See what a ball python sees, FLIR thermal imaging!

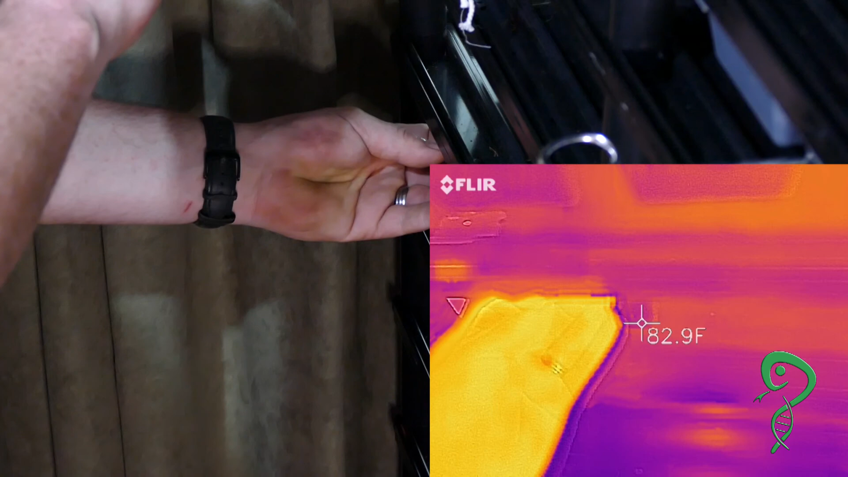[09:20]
On screen: spot 82.9°F
There we go My hot hand There's nothing In here Except the tub
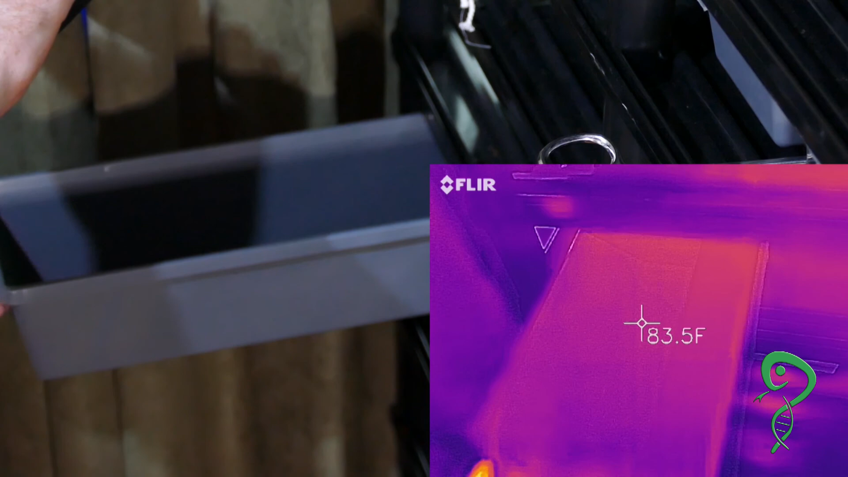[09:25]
On screen: spot 83.5°F
Wow Look at that 92 93 At the bottom Of the tub
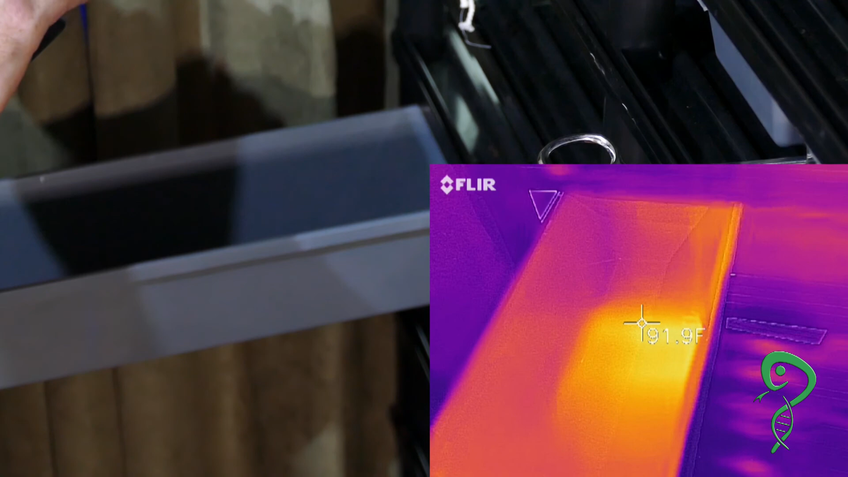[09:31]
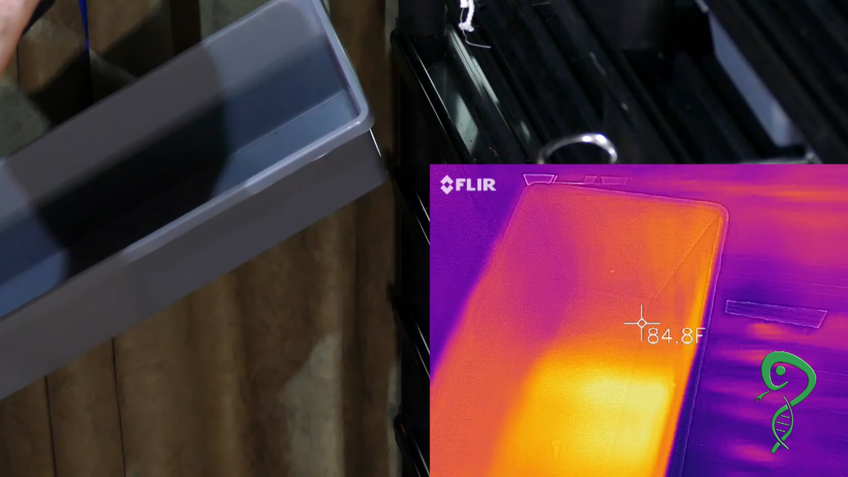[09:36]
On screen: spot 84.8°F
Tub's All the way Out Might be able To actually See it In the video
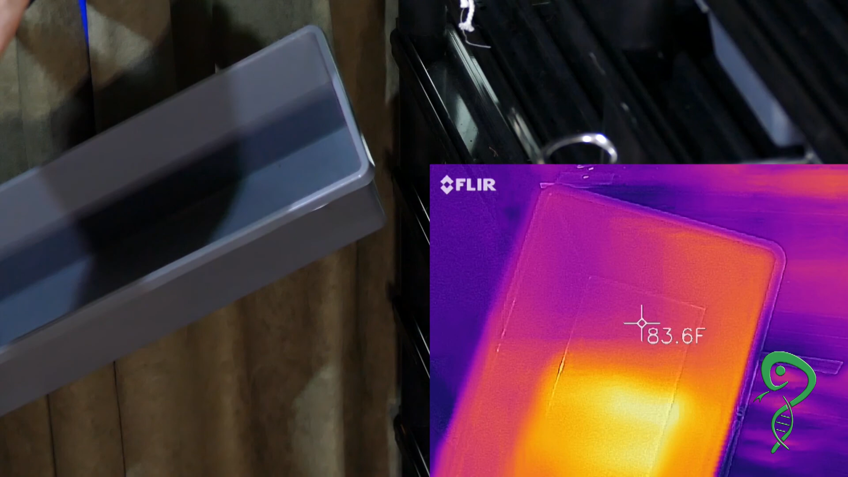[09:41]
On screen: spot 83.6°F
There's about An inch or two Of nothing There's one band Two bands
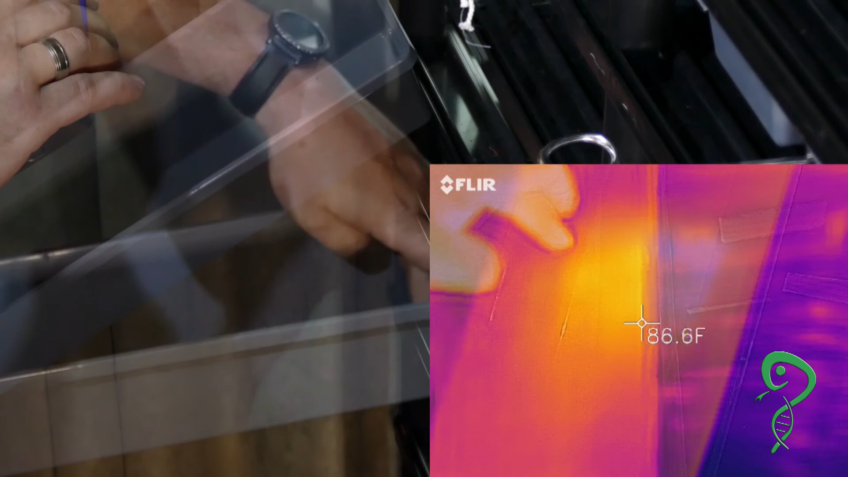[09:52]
On screen: spot 86.6°F
Yep Right there
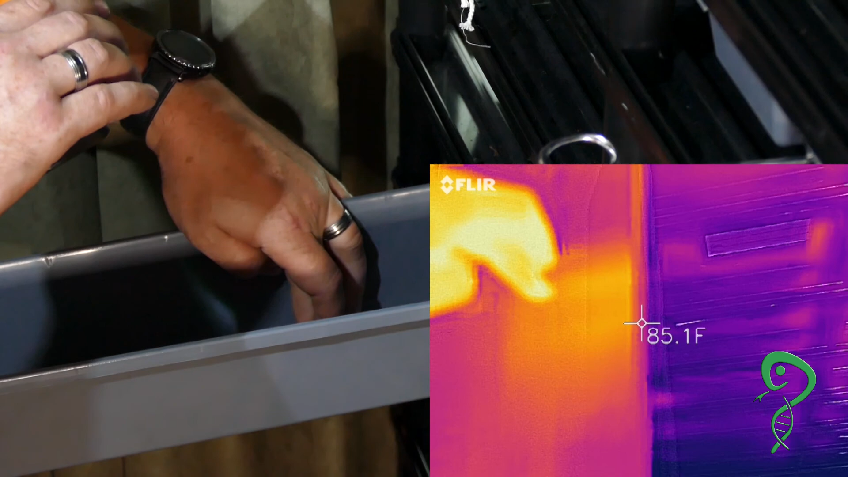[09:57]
On screen: spot 85.1°F
Yeah That's about Three inches That's equivalent To about Three inches Of heat tape
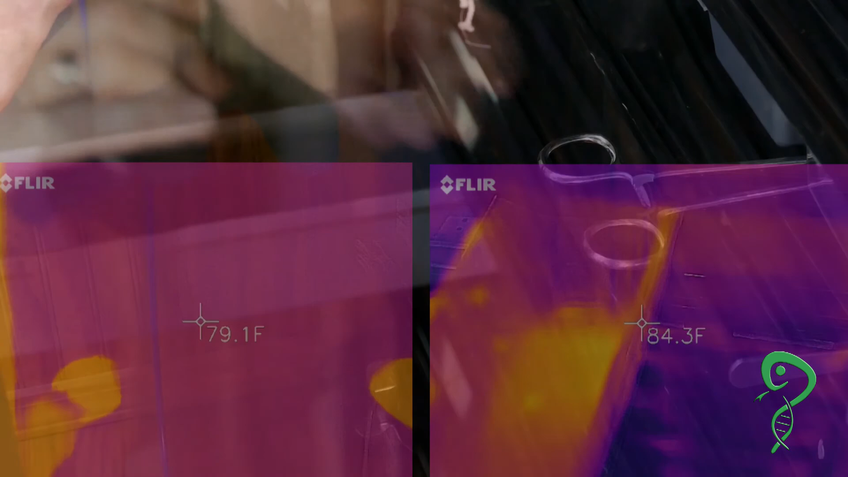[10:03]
Alright Now I'll show you One of the new Hashlings Pastel Jigsaw
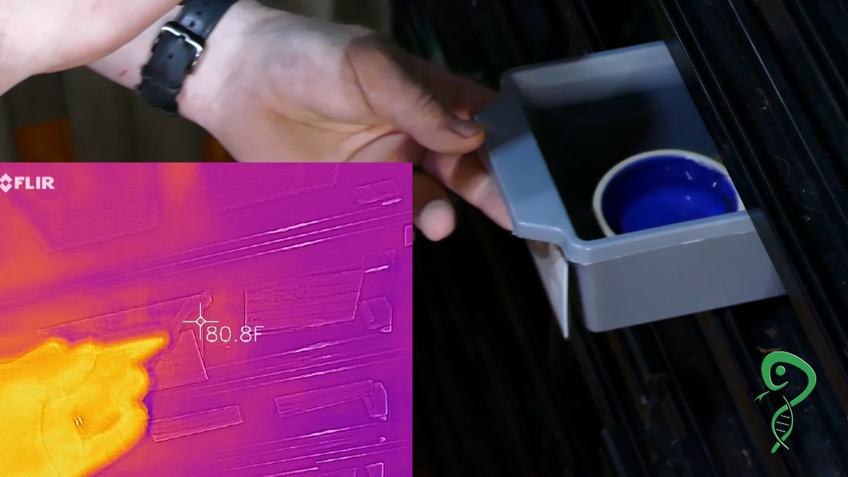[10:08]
On screen: spot 80.8°F
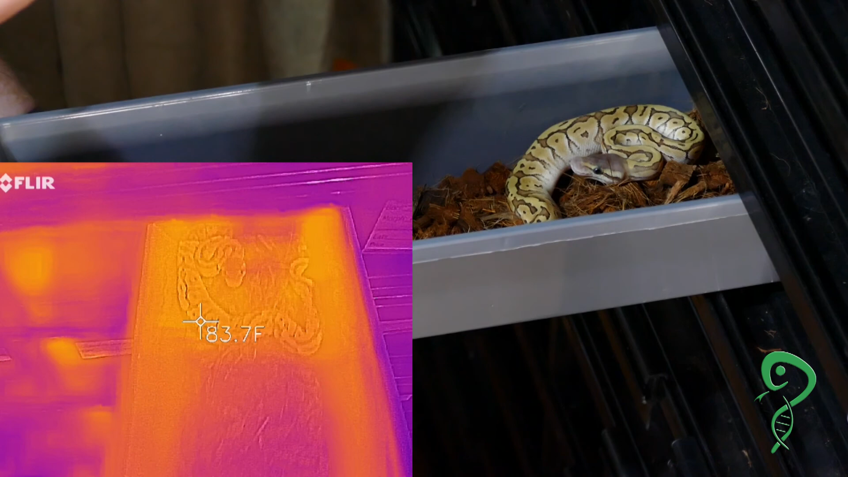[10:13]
Right on a Hot spot Area On top Of the bedding Sitting at About 84 Degrees
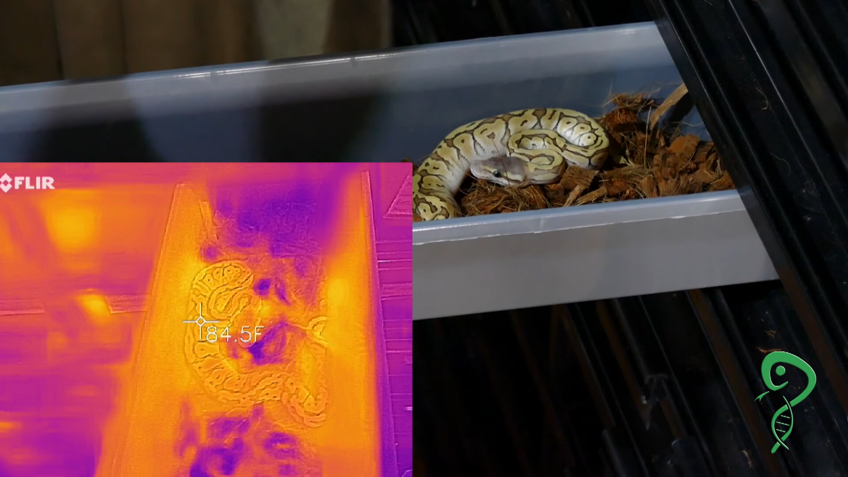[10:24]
On screen: spot 84.5°F
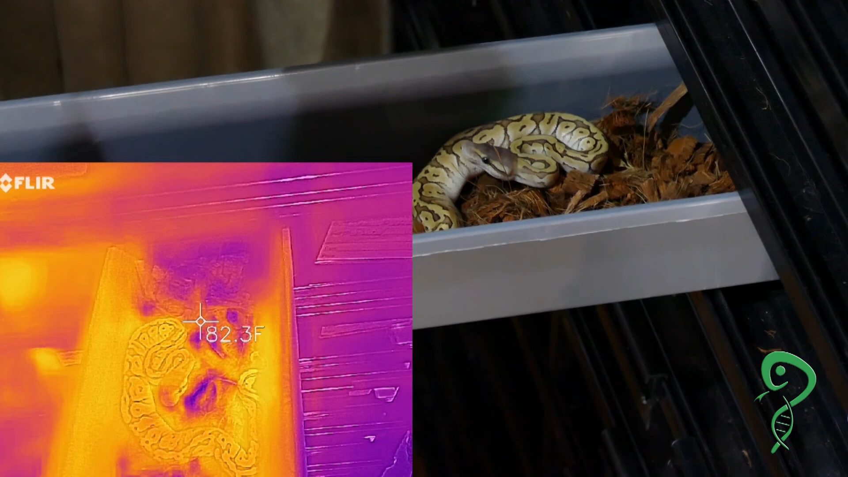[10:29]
On screen: spot 82.3°F
Calibrated The side of the Tubs Are actually Kind of warm Which is nice
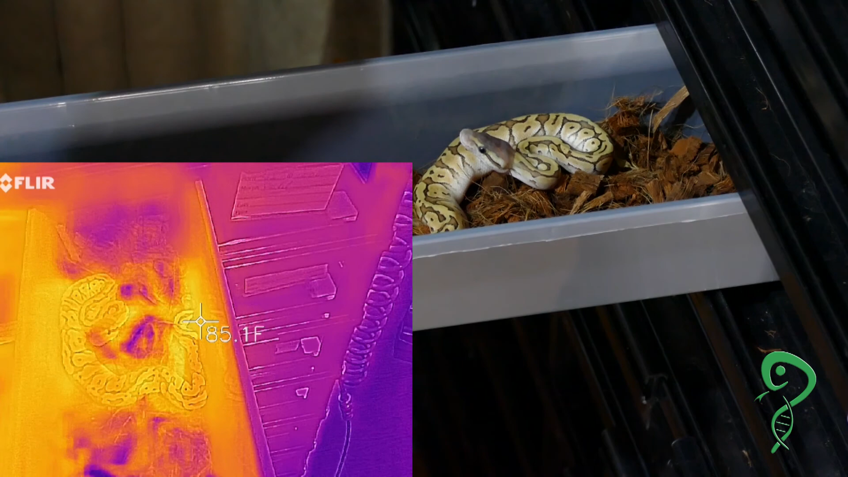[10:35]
On screen: spot 85.1°F
Nice 85 These actually Have a good Granul Good Good and Granular Heat Distribution My thumb Is holding The tub Right now See That's why There's a hot spot On the side
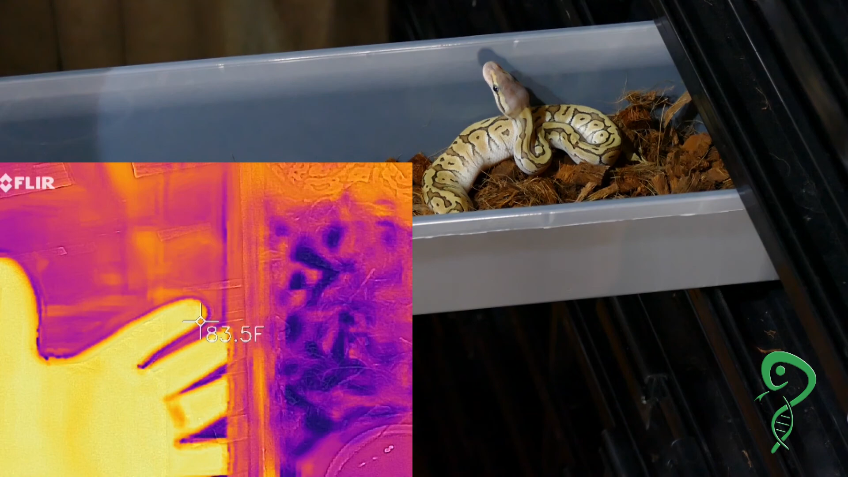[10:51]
On screen: spot 83.5°F
But That's nice Good heat Heat Distribution That's why Some of my Ball pythons In here
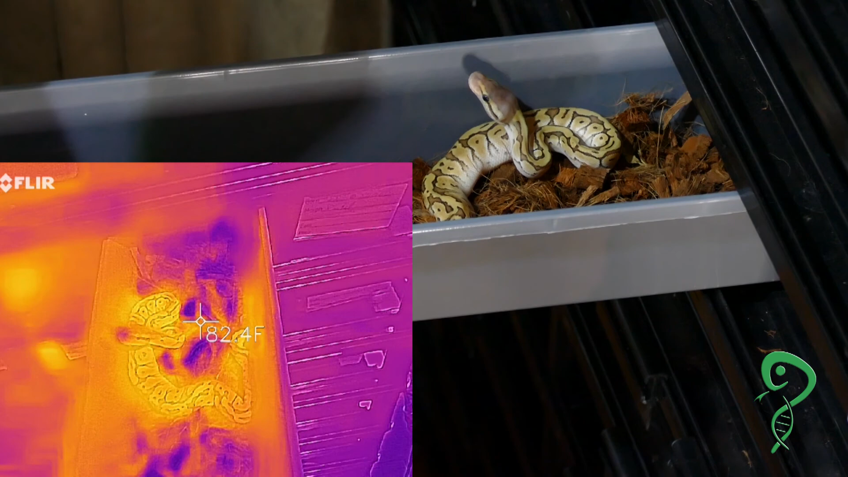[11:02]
On screen: spot 82.4°F
Like to sit In the middle This is really Gradual Wow Alright
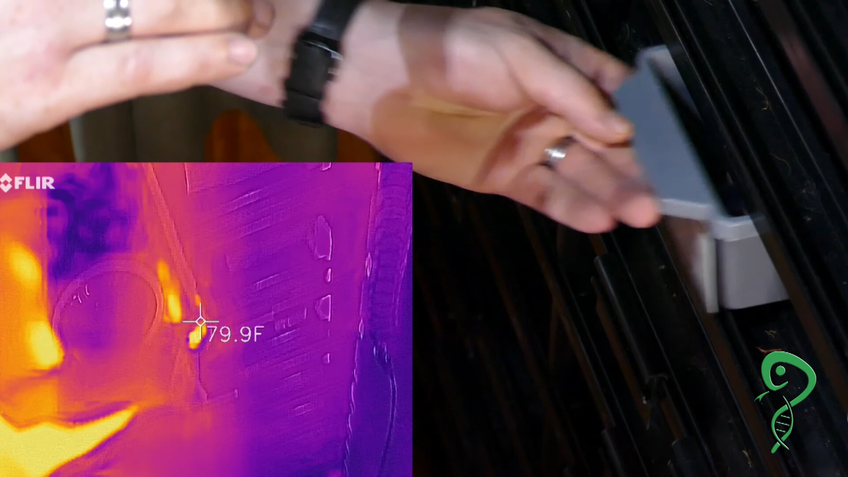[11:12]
On screen: spot 79.9°F
Doing one more I think this is the Pastel Yeah this is just The pastel
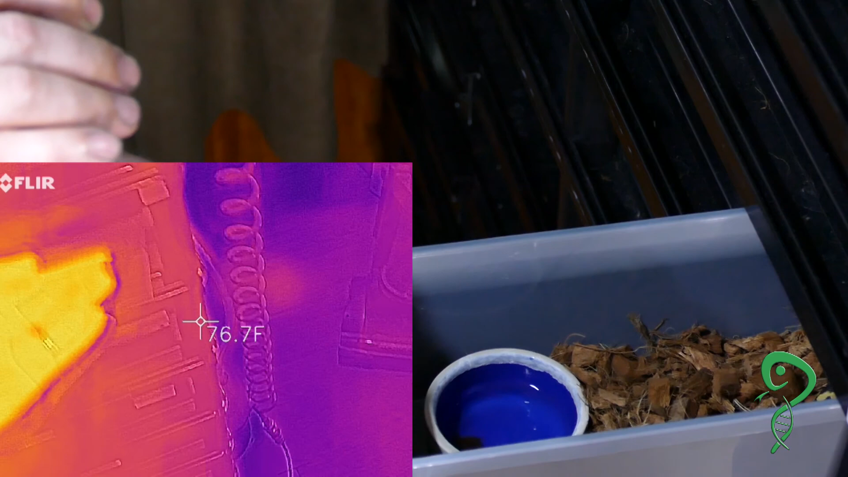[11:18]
80 degrees Wow
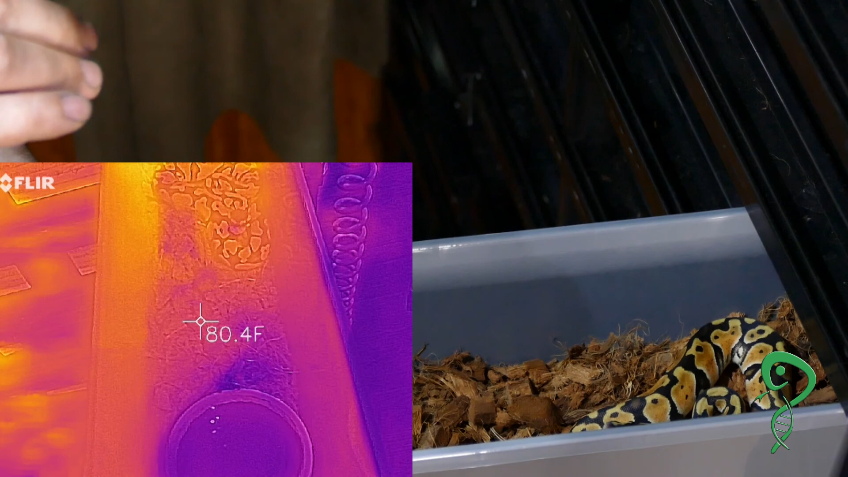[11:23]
On screen: spot 80.4°F
79 It's cold Way up front Oh Pastel Is right there It's actually Warmer back there Behind them
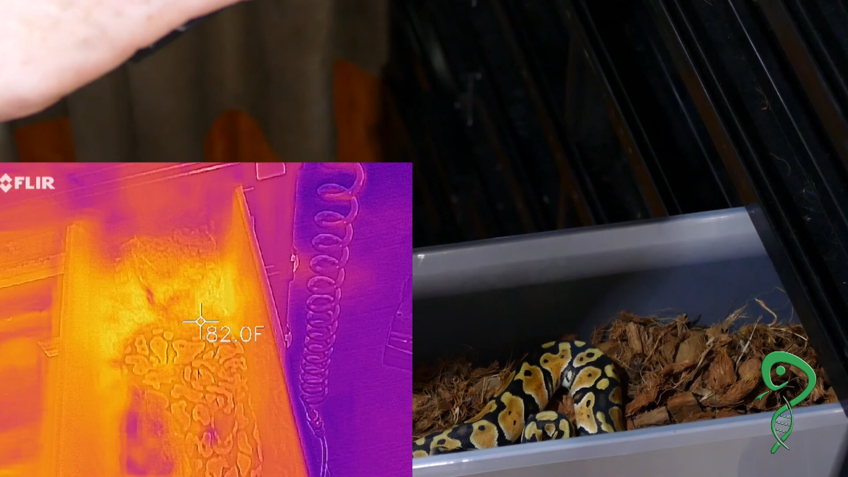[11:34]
On screen: spot 82.0°F
So I hate to say it But these Vision tubs Actually